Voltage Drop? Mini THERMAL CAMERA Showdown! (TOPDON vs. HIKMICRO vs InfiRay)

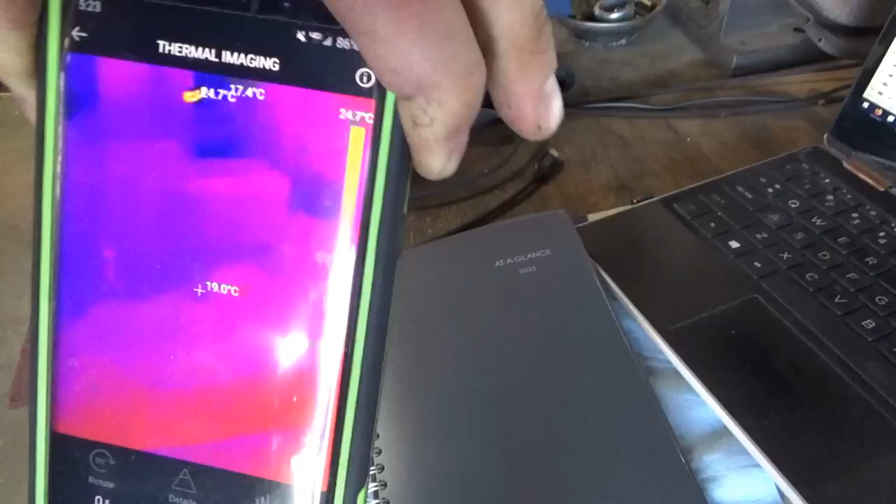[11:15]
On screen: spot 19.0°C, scale top 24.7°C
one thing i noticed about the top down app here is once you rotate the image around
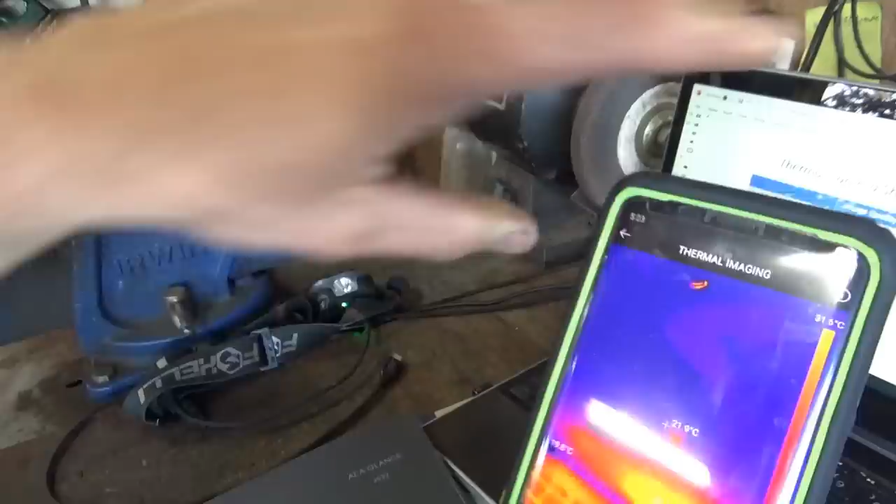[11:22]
and you know you do something with your phone
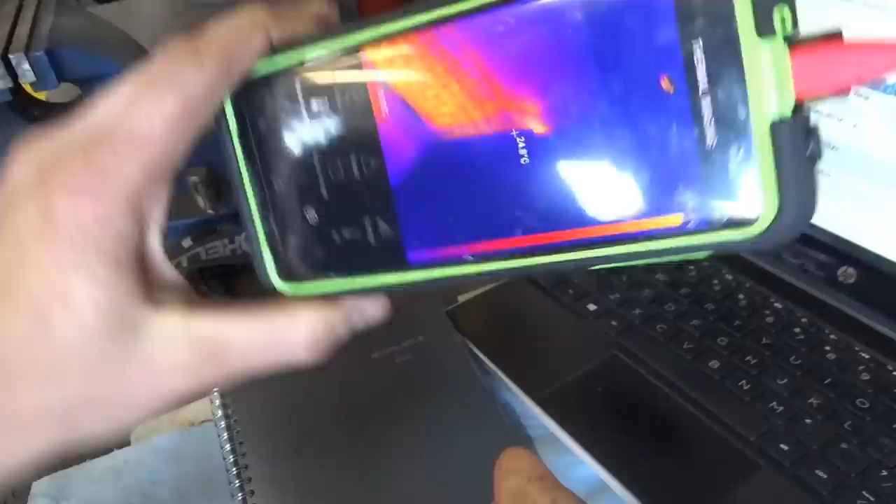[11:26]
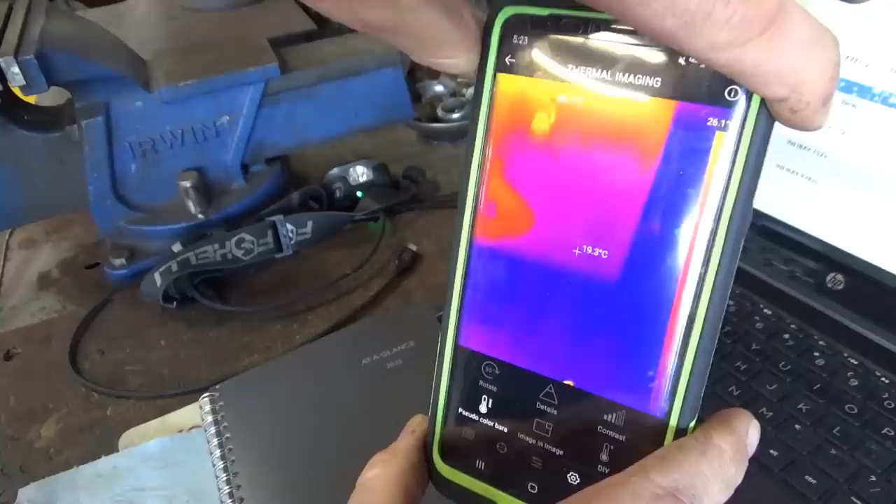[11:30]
On screen: spot 19.3°C
now you're upside down again so i'm wondering if if we have to turn that off and then rotate the image on the app
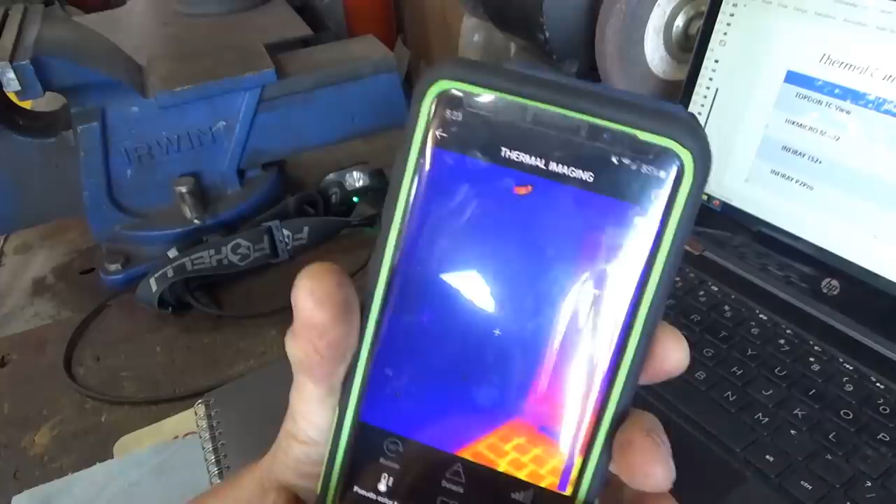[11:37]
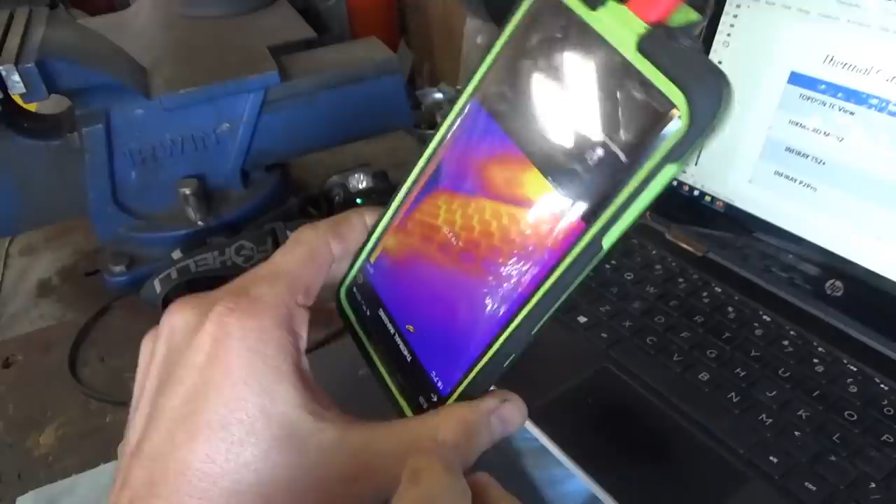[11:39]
okay so that's not a big deal you just got to turn off your auto rotate on the phone and won't mess with the app last test here is resolution so i'm just
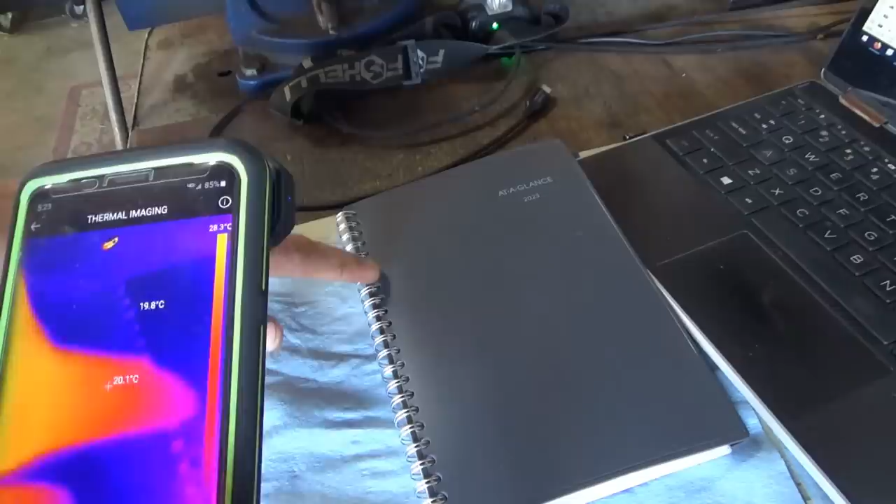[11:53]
On screen: scale top 28.3°C
uh i want to see like these binder double binder rings can we see a good picture you
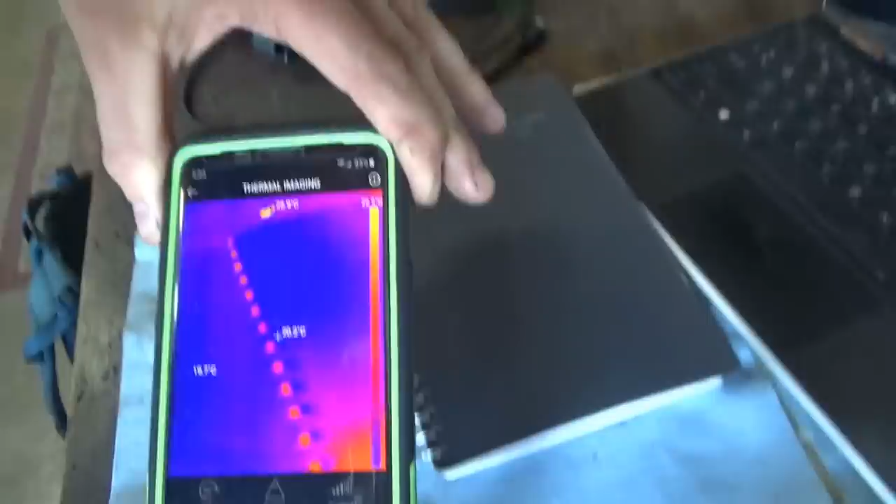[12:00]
know can it distinguish between the rings so
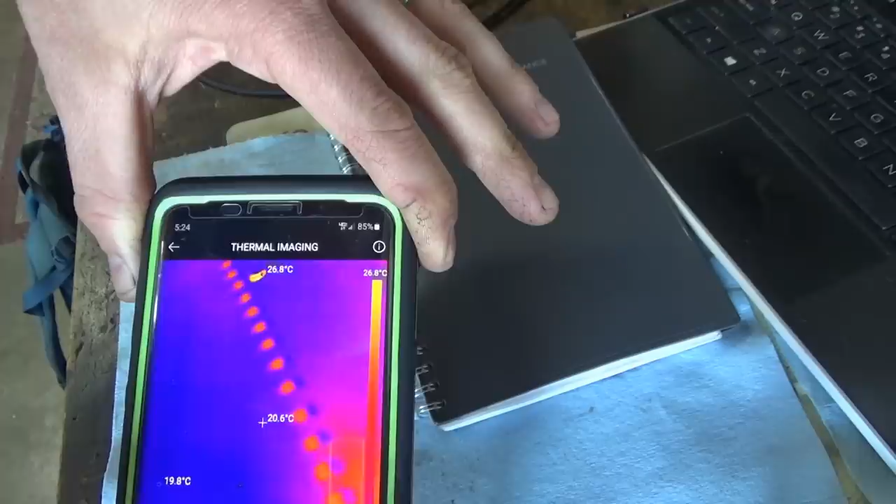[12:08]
On screen: spot 20.6°C, scale top 26.8°C
right there you can see you know they're kind of blurring together but it's not terrible
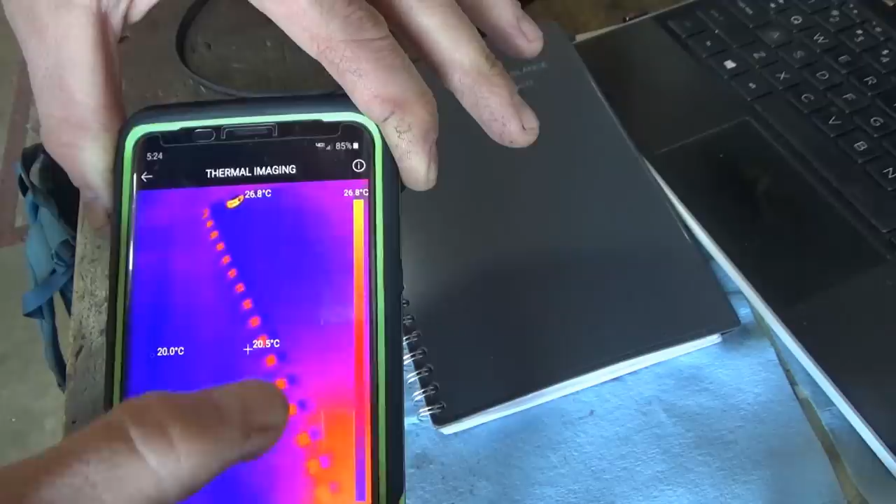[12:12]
On screen: spot 20.5°C, scale top 26.8°C
so let's take a picture of that and we'll compare it to the other cameras this is more like a macro
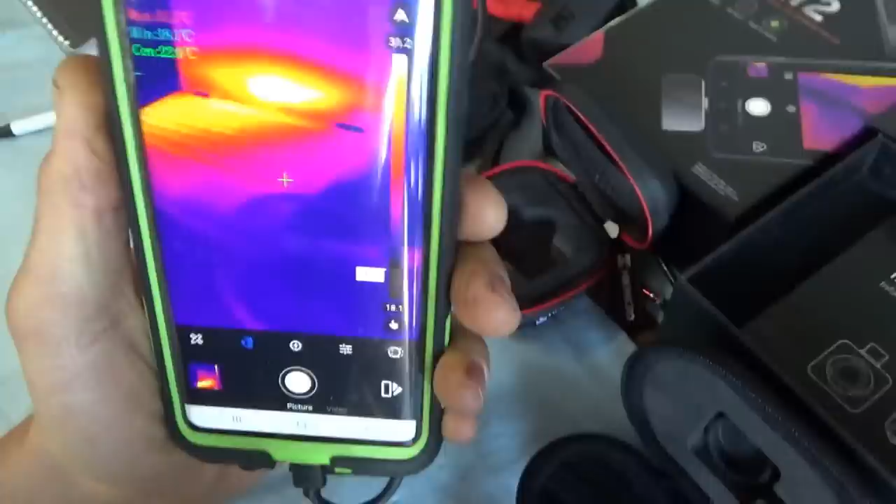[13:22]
so this app it's decent it likes to calibrate itself all the time it
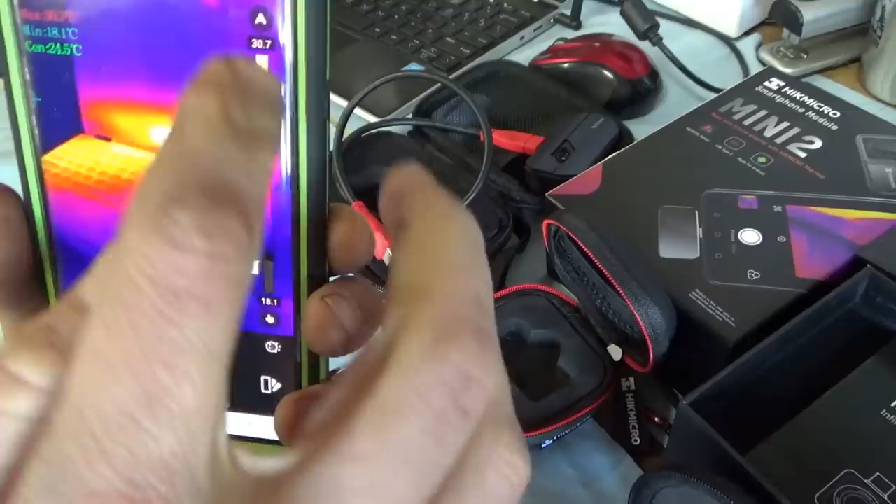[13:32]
On screen: min 18.1°C
does show the scale and the pointers the readouts
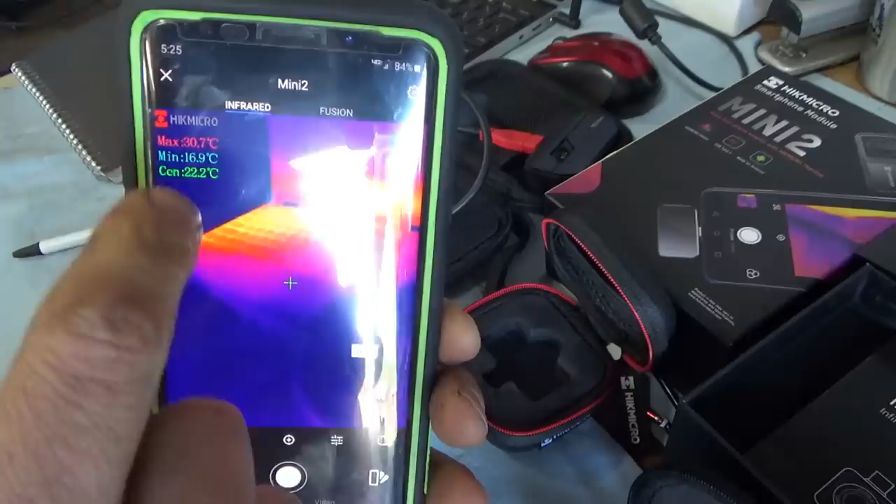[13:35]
On screen: spot 22.2°C, max 30.7°C, min 16.9°C
are right there hot cold and center so that's nice
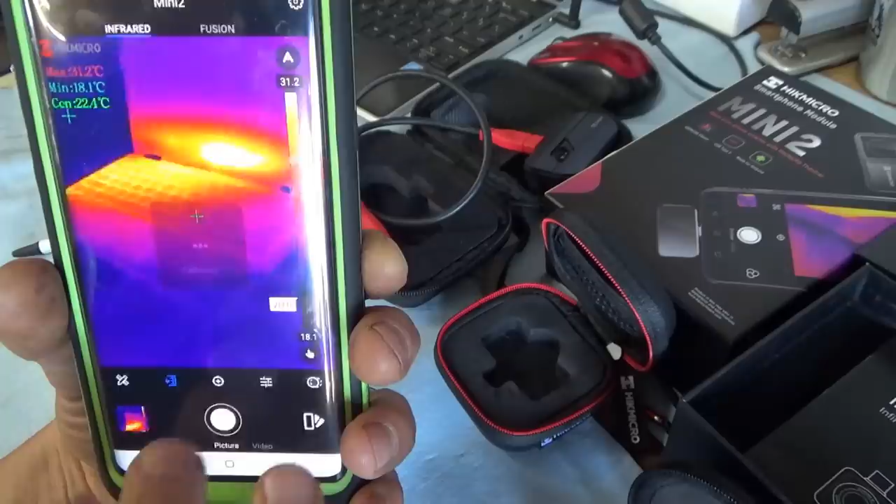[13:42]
On screen: spot 22.4°C, max 31.2°C, min 18.1°C
take a picture easy as that you can do video pretty nice one cool feature about the mini 2 app is you can do fusion now fusion is the image from your phone and the image from the infrared camera